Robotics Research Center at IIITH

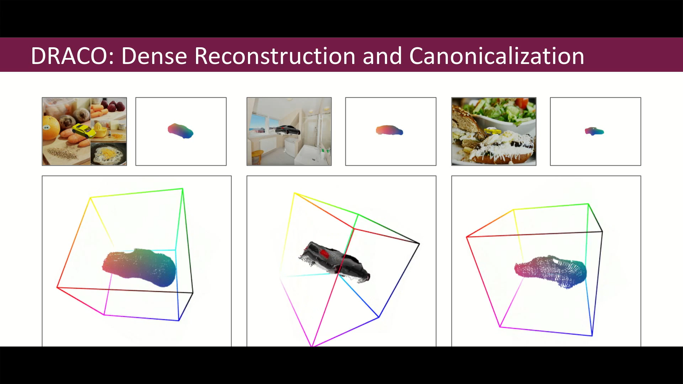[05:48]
Draco recovers object-centric representation that captures its dense shape and orientation from a monocular image.